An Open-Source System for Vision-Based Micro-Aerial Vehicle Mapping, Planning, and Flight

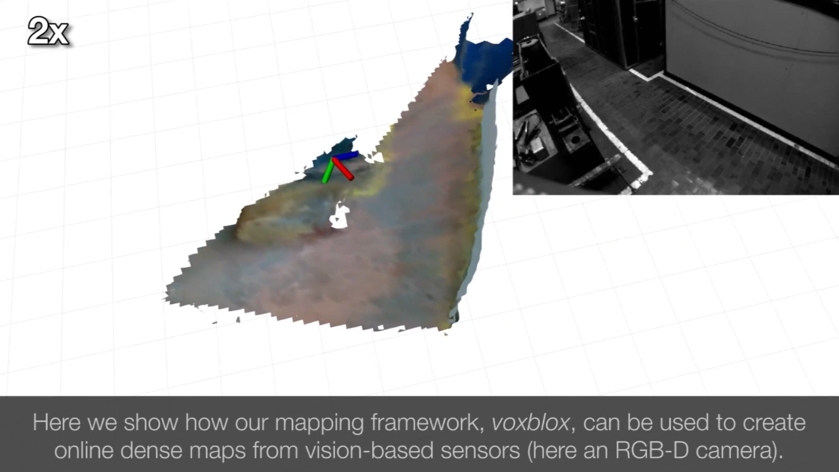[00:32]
Here we show how our mapping framework, Voxbox, can be used to create online dense maps from vision-based sensors, here an RGBD camera.
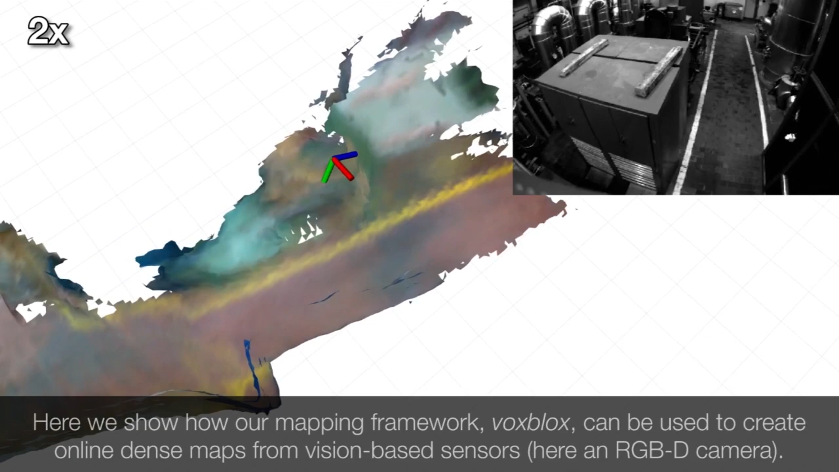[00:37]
The underlying map representation is actually a truncated sign distance field,
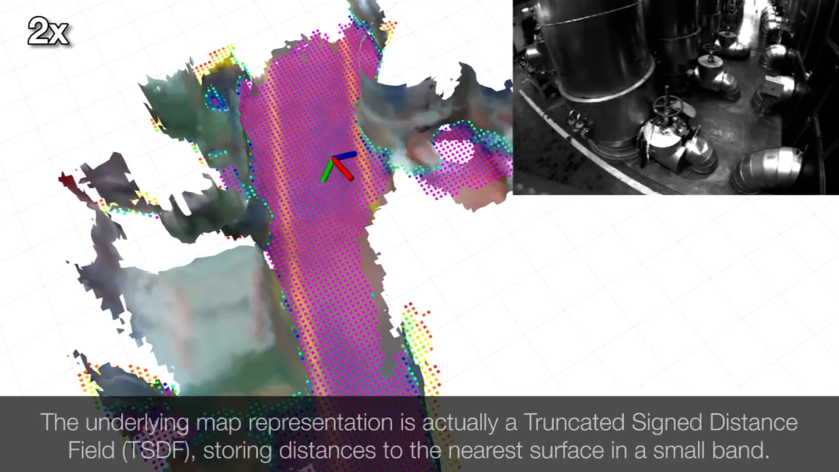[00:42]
or TSDF, storing distances to the nearest surface in a small band.
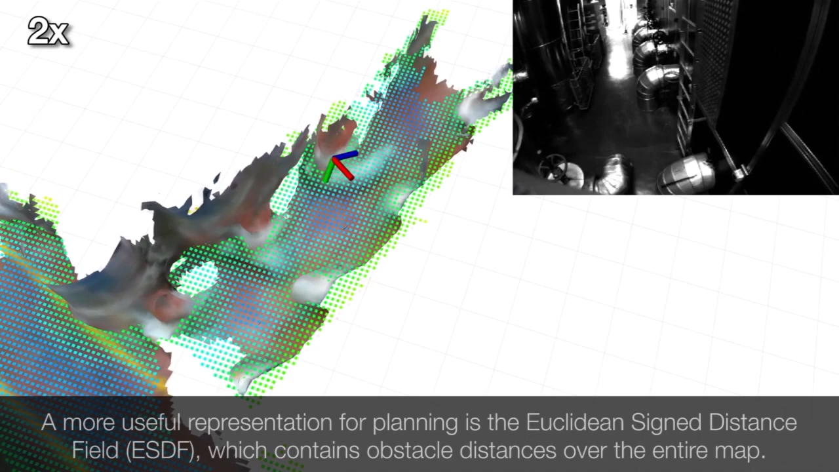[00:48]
A more useful representation for planning is the Euclidean sign distance field, or ESDF, which contains obstacle distances over the entire map.
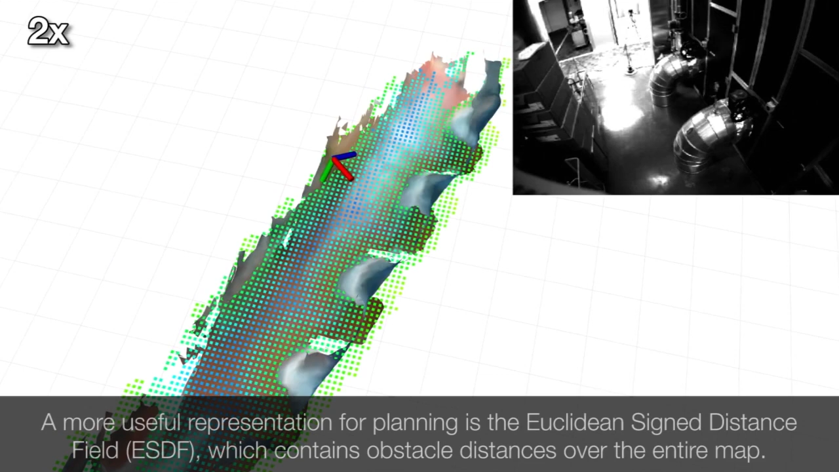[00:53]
These maps can then be used for global planning by generating waypoints using a variety of planning methods such as RRT star,
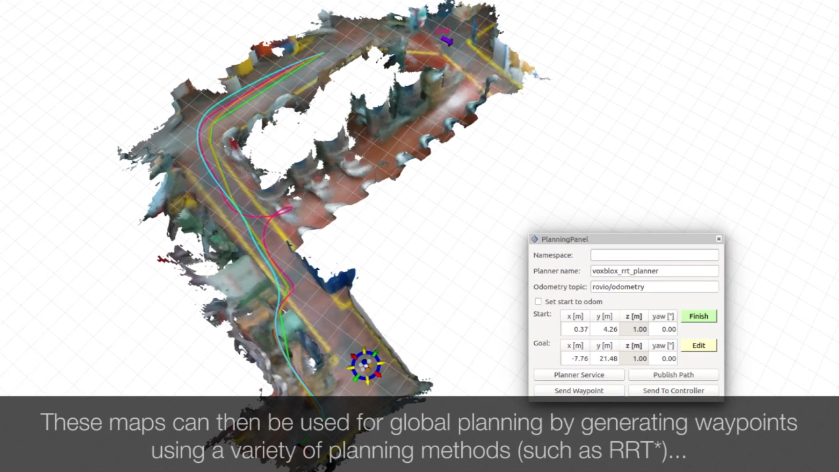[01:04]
and then smoothed using various polynomial optimization
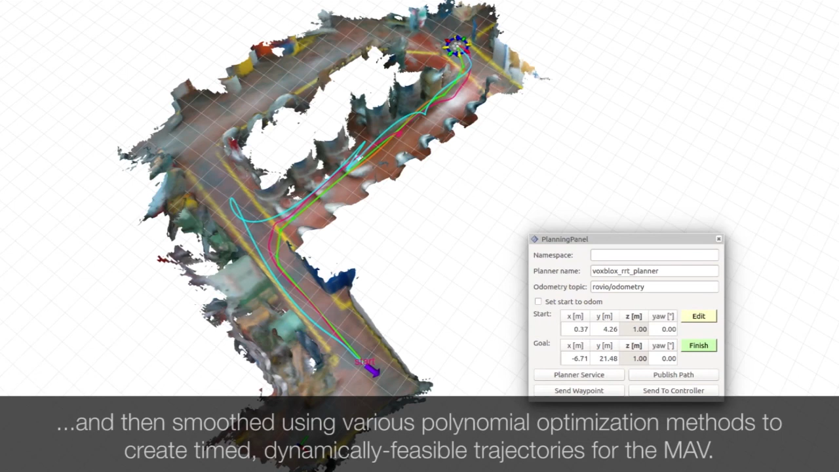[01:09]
methods to create time dynamically feasible trajectories for the MAV.
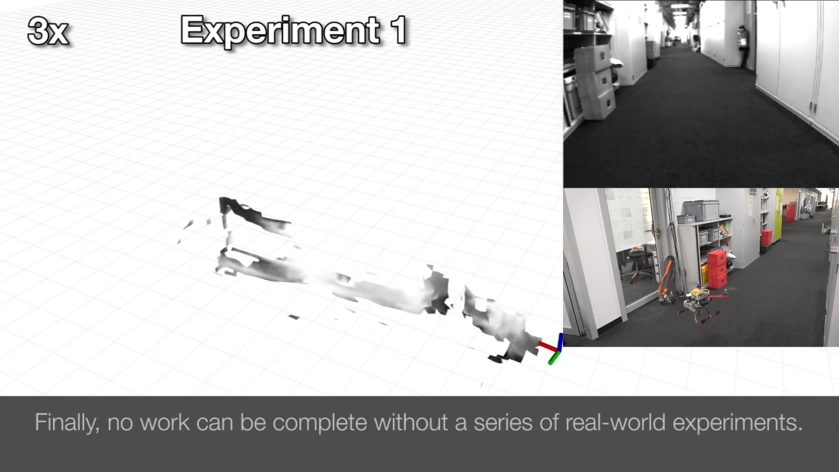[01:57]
The first experiment shows the MAV autonomously navigating through a cluttered office corridor with no prior knowledge of the environment.
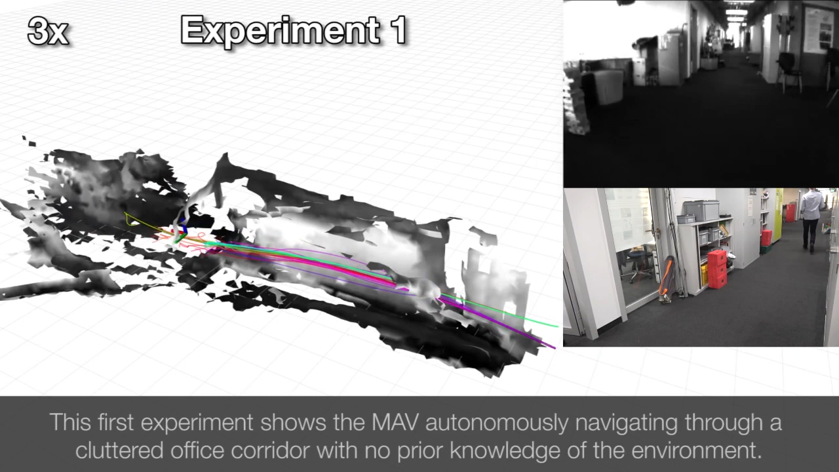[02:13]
In the next experiment, we use the final map from experiment 1 as a global map for a global planner, but add an additional obstacle, the palette.
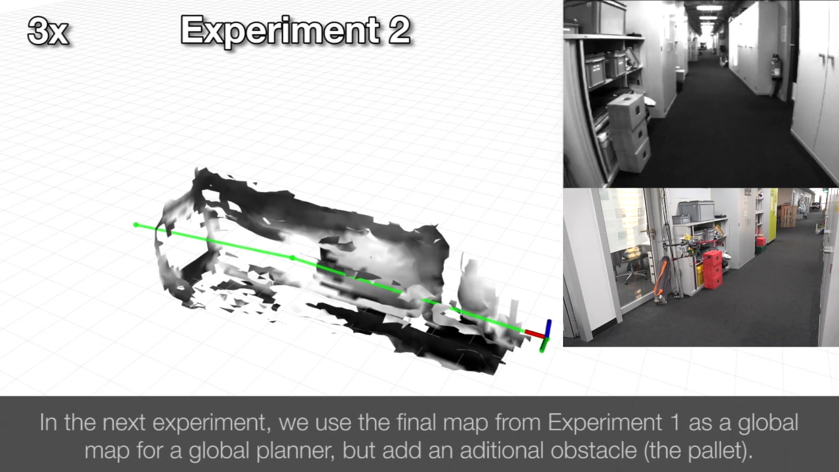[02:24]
Here we are able to demonstrate that the local planner can handle changes in the environment,
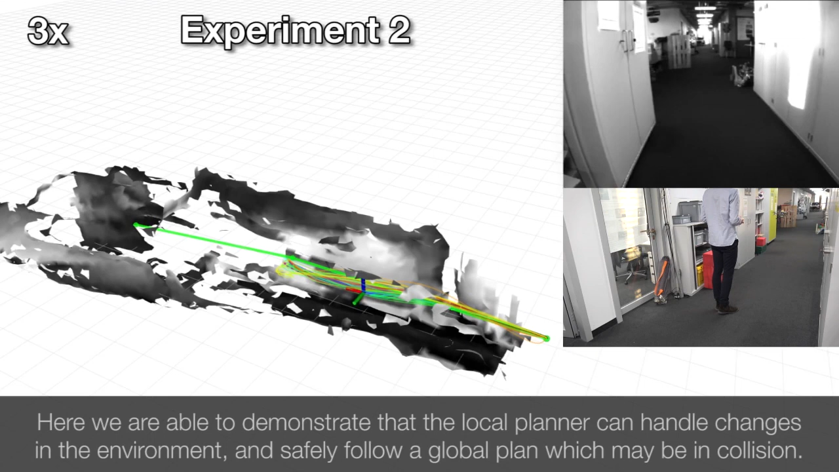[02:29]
and safely follow a global plan, which may be in collision.
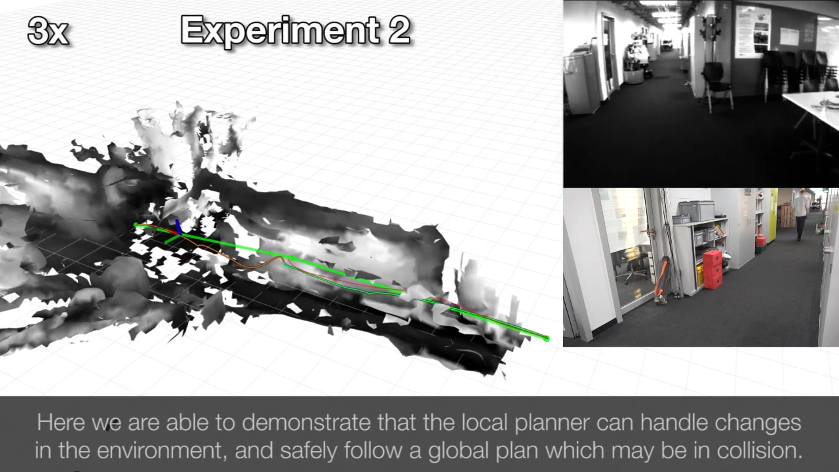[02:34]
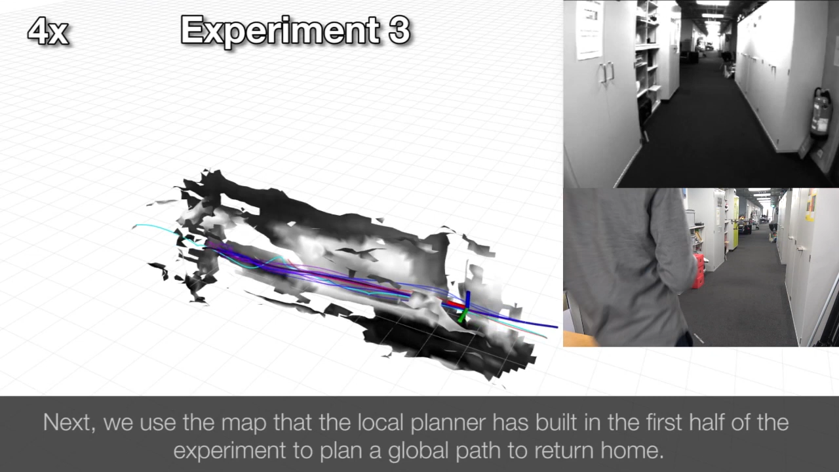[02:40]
Next, we use the map that the local planner has built on the first half of the experiment to plan a global path to return home.
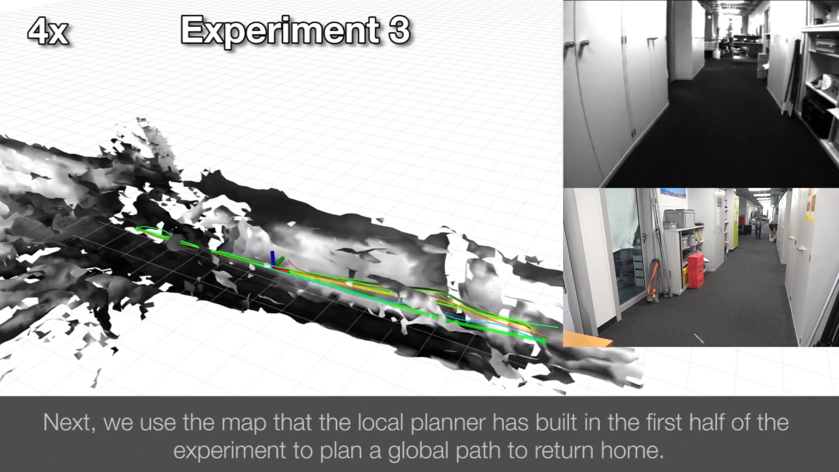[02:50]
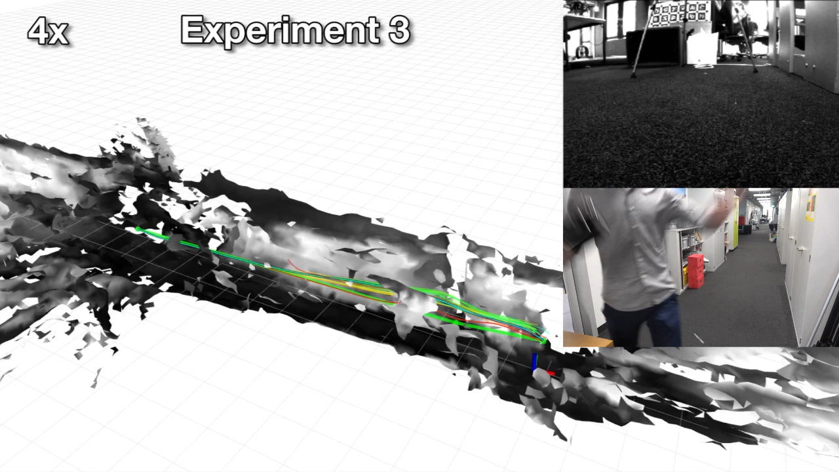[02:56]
The next series of experiments takes place in the machine hall shown at the beginning of this video.
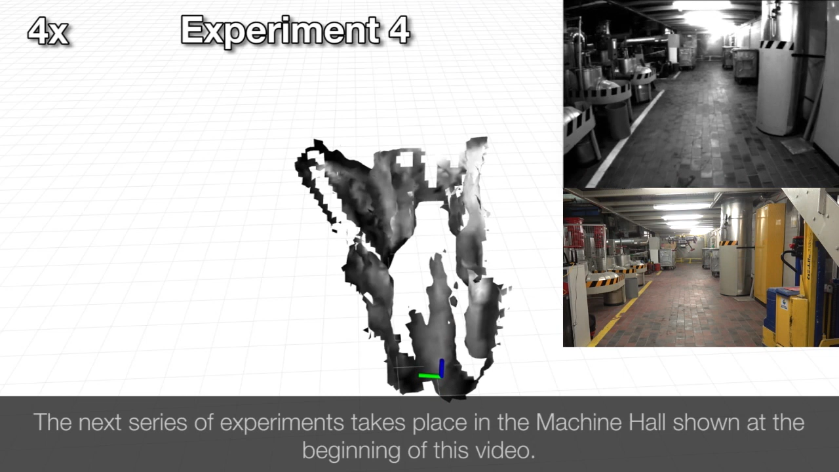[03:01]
Experiment 4 shows the MAV safely navigating towards an unseen and initially occluded goal.
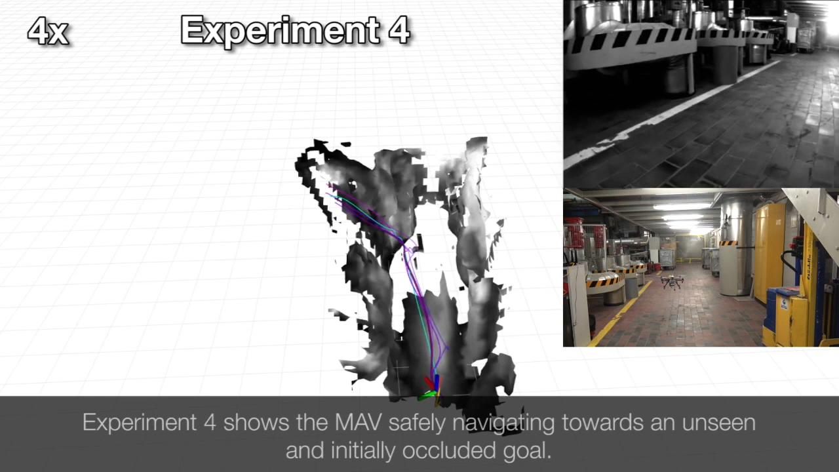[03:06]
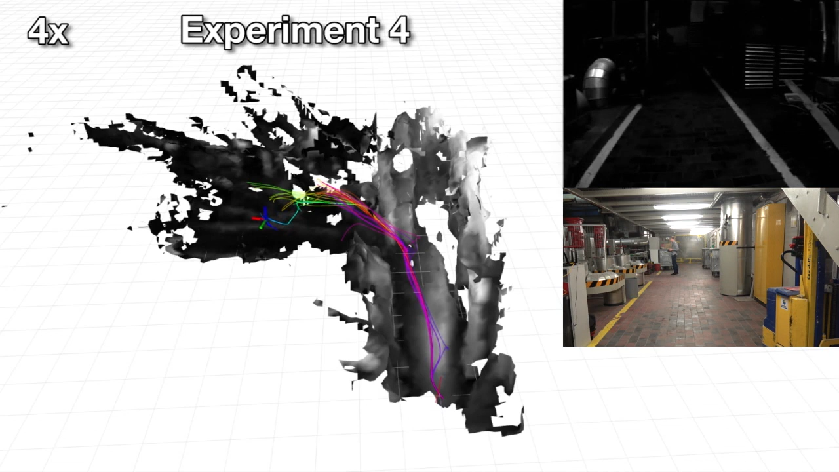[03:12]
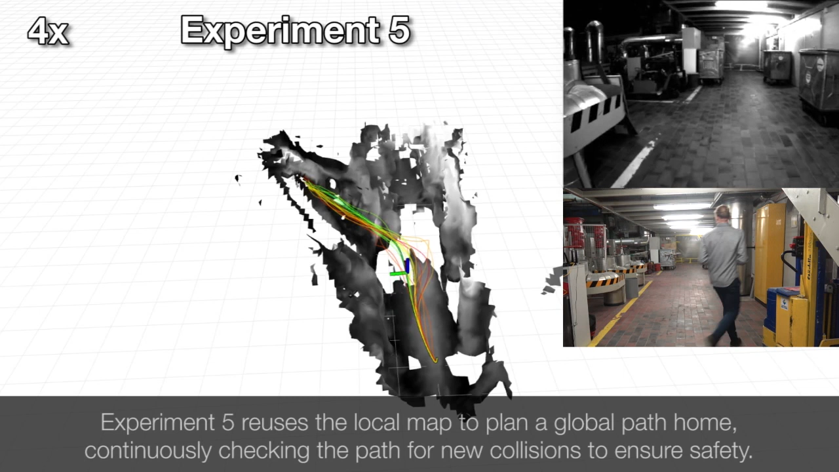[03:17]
Experiment 5 reuses the local map to plan a global path home, continuously checking the path for new collisions to ensure safety.